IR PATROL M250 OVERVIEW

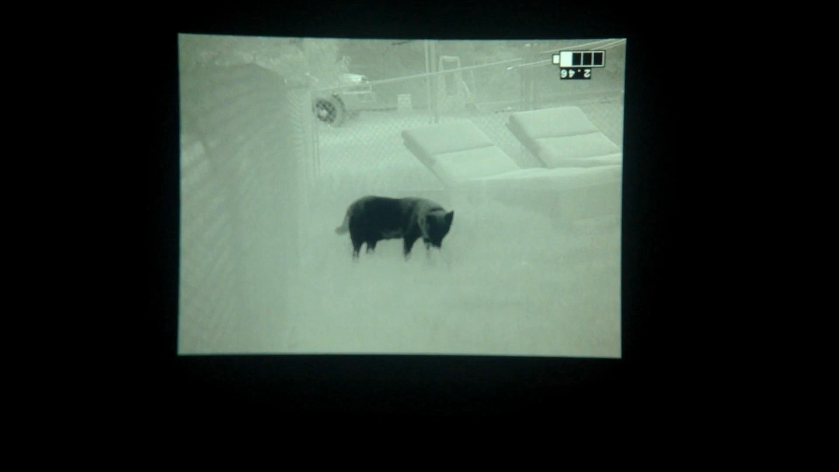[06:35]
Again, the details not as good because of the humidity.